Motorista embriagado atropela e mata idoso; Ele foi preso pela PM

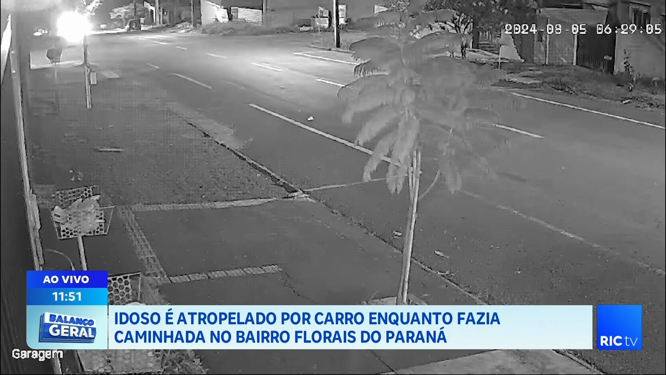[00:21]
Vou conversar aqui com a Daiane, que chega já trazendo as primeiras informações, o que nós temos até agora sobre esse acidente terrível que tirou a vida de mais um cascavelense. Essa aí é a imagem da câmera de segurança. Veja o momento que o homem tenta atravessar a rua, ele estava quase concluindo o trajeto, ele estava quase chegando ao outro lado da rua, quando o veículo em alta velocidade,
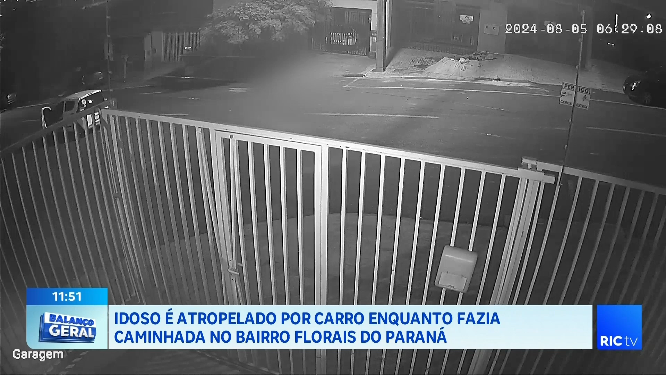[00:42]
por volta aí de seis e meia da manhã, acabou atingindo esse homem em cheio, com toda a velocidade. O motorista para no meio da via, sem ligar o alerta também do carro, vai verificar o que aconteceu, como você vê, coloca a mão na cabeça. Esses vizinhos ali da frente ouviram o barulho, acenderam as luzes, os cachorros latiram, o pessoal saiu para ver o que estava acontecendo e se deparou com esse homem caído no chão, infelizmente já sem vida. Ele perdeu a vida no momento da batida.